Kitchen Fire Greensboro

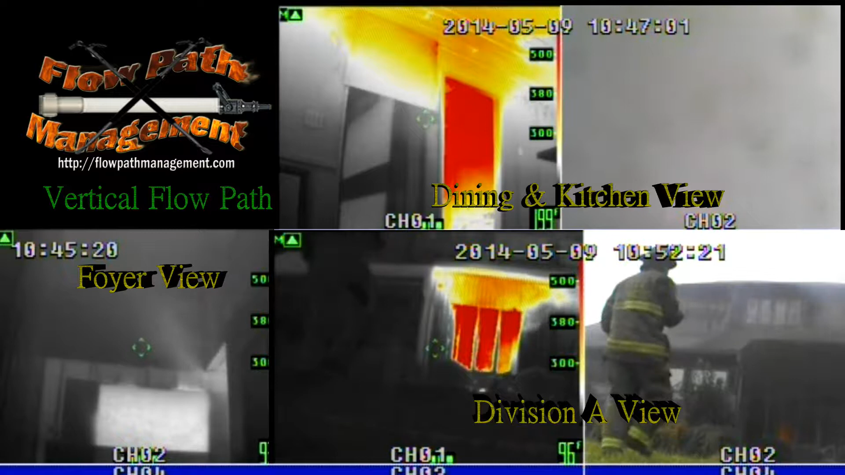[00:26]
a kitchen, and a master bedroom on the first floor as well as a great room as well as a full basement.
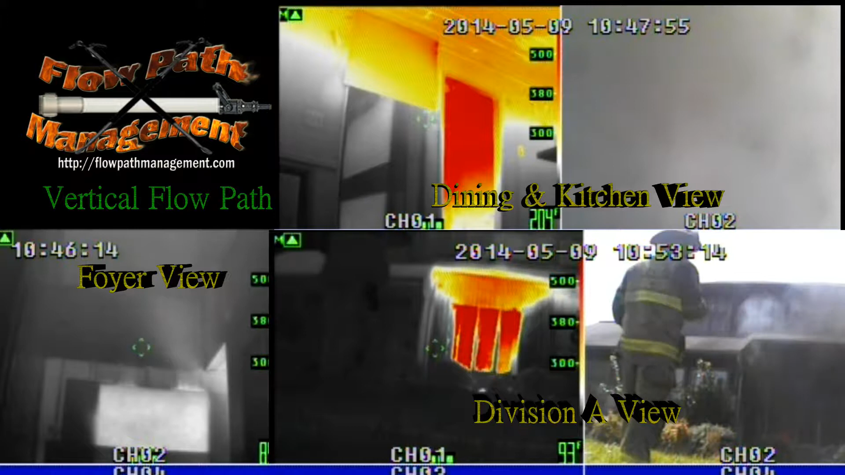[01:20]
I want you to pay particular attention to the lower left hand corner as we watch the fire gases as they leave the kitchen area into the open space foyer which extends up into the bedroom areas.
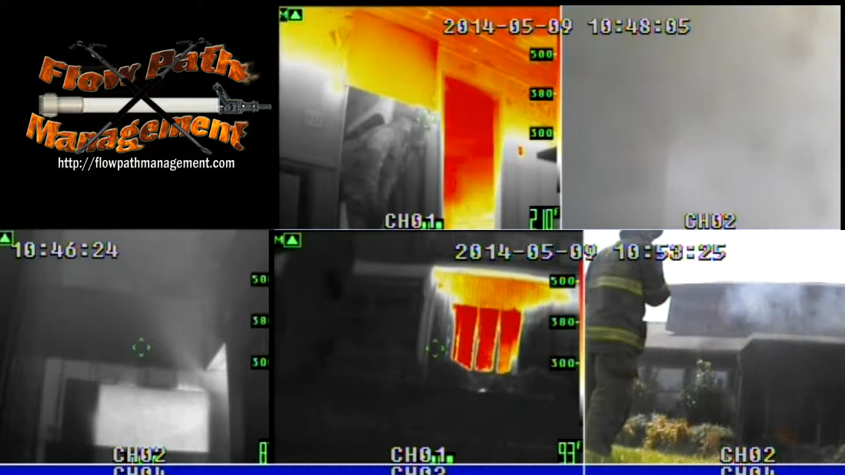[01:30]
The kitchen fire is ignited and as the kitchen fire is ignited and as this occurs we notice that the fire is in a bi-directional flow. The fuel that we were using consisted of legacy
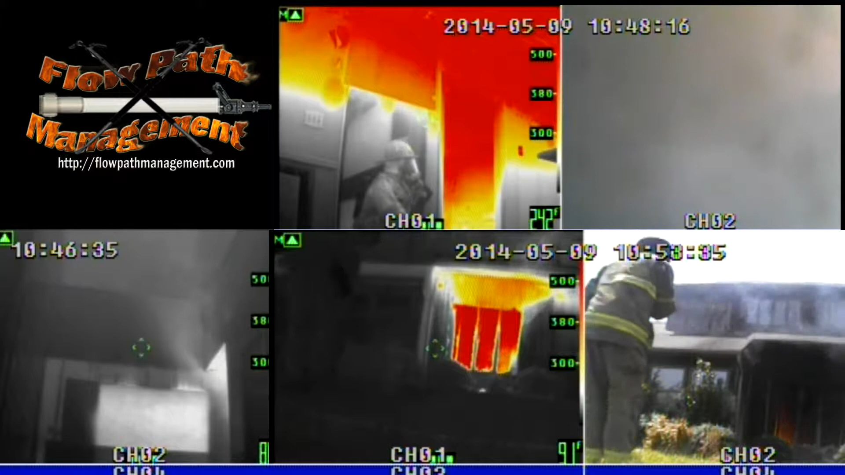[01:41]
fuel only which was about four to five pallets per each room. So as we watch the ignition officers finish their igniting of the fires, I want you to pay particular attention to the gases as they leave the kitchen area and into the upward areas of the second floor.
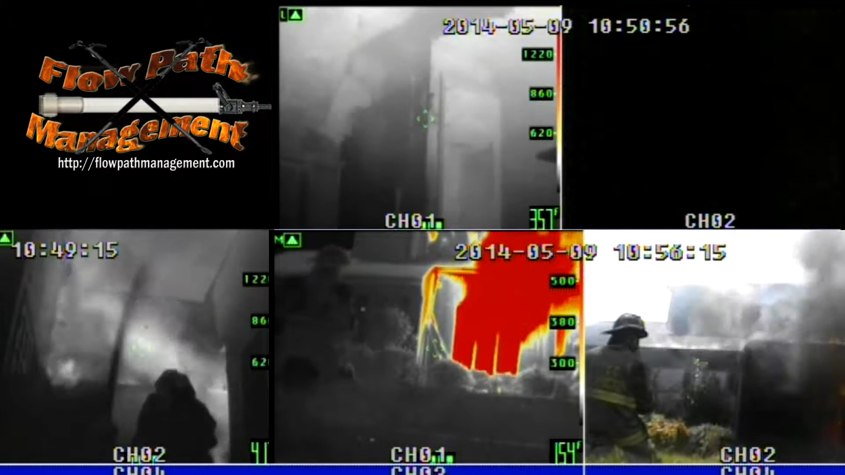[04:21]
This could have proved catastrophic in the event that a lower ceiling existed which could have resulted in fire gases exiting directly over the top of their heads.
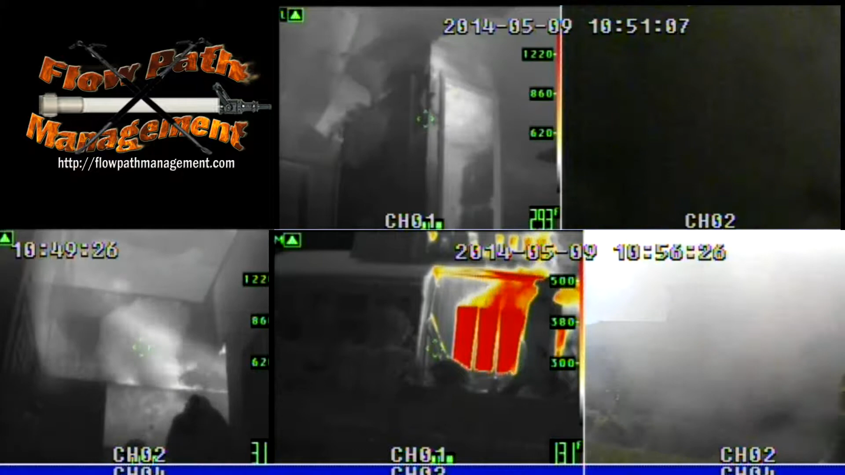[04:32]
So as we watched the fire attack commenced from the foyer area into the kitchen area we noticed that the temperatures